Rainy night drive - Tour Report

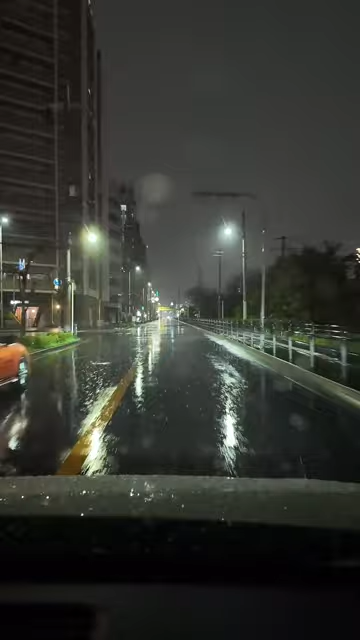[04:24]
Okay, let's make sure the TTS. Ooh, that's a cool Uncle Roger car. Did you see the Uncle Roger orange? So you guys are getting like drips of blurred out rain, and then it wipes it away. Actually, this is kind of heavy. It's heavy. Let's wipe it off. Wipe her off a bit more. That's what she said. All right. And we got to be careful driving in the rain here. Driving in the rain.
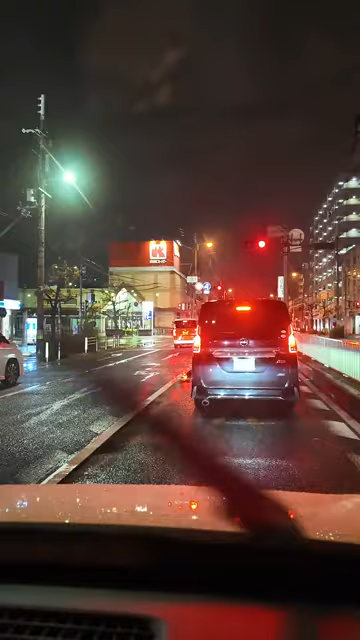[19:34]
Oh, dude, we got the popo on the left side. Maybe there was an accident. Japan Ichiban yeah. said, must be all the singing, haha. Oh, what's going on, guys? I really shouldn't show you this, but I'm gonna show you anyways. It's the popo. Is the popo doing something?